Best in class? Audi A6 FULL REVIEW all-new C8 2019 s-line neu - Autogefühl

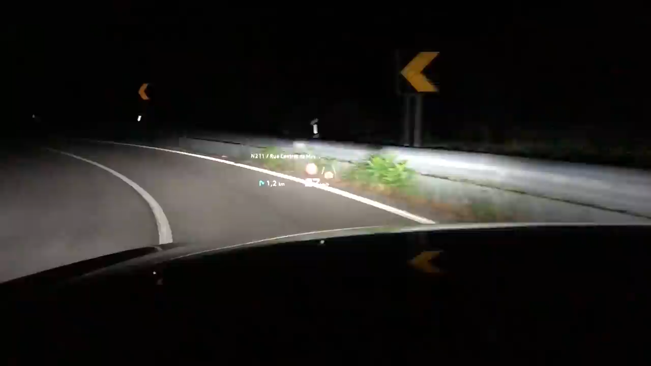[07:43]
And also very spectacular, the night vision feature.
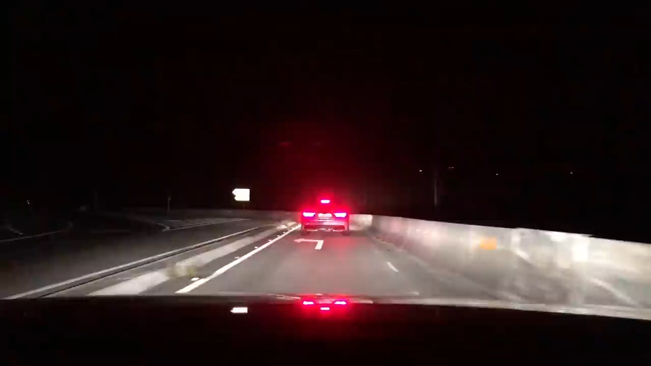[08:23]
But then when you come to a darker area, bam, here it is. And then it widens the light view and you really think you are in a spaceship and everything is getting bright again. And so on. And all the system tries to prevent anyone from getting blinded. But you should have the optimum view. And I have to say, I think I hardly ever had a nighttime ride where I could see so much.